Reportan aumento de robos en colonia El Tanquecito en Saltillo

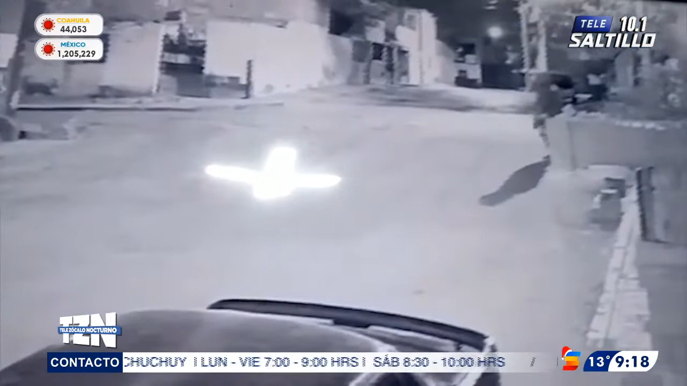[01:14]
En un video proporcionado por los vecinos al programa reportero urbano de Telesaltillo se evidencia a un hombre que con astucia logró escalar una pared para derribar una cámara de seguridad,
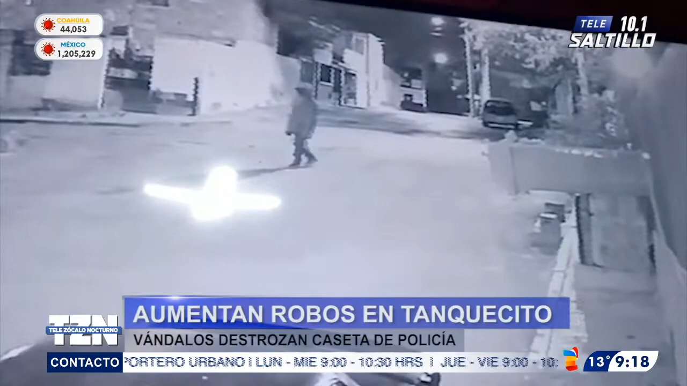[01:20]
para posteriormente ingresar al domicilio a delinquir. A decir de los colonos,
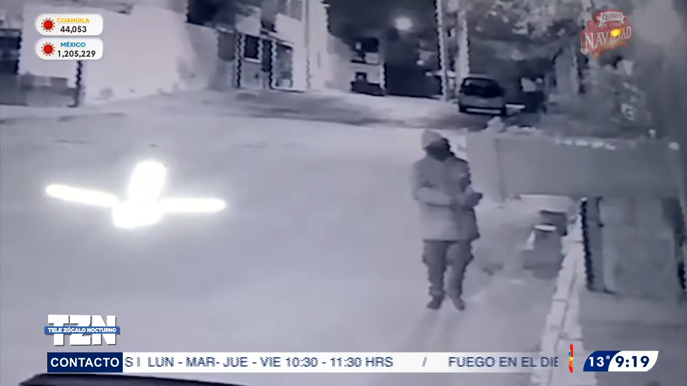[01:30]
los robos consumados e intentos se registran diariamente desde hace más de un mes, llevándose incluso los focos de los domicilios, utensilio empleado para el consumo de la metanfetamina, droga mejor conocida como el cristal.